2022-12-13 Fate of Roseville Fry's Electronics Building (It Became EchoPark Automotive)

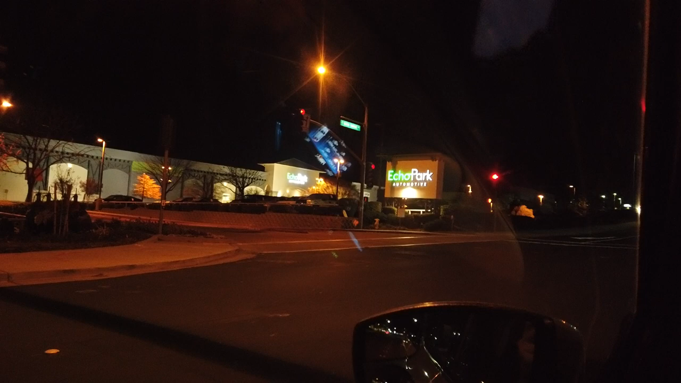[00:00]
December 12th, 2022, about 9:43 p.m. This is the fate of the Roseville Fry's Electronics location. It became an automotive store.